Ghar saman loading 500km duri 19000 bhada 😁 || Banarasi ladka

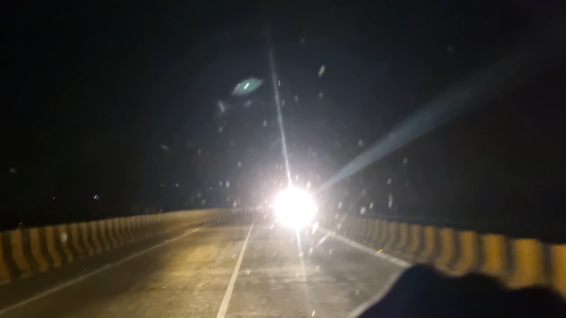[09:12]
तो ऐसा कर सकते हैं आप बाकी ज्यादा कुछ करनी की गोशिश ना करें दोस्त नहीं तो गबड़ा जाएगा यह देखिए नीचे का सड़क जो नीचे जाना है हमें वो सड़क यहां से ऐसी दिखरी है भाई बहुत प्यारा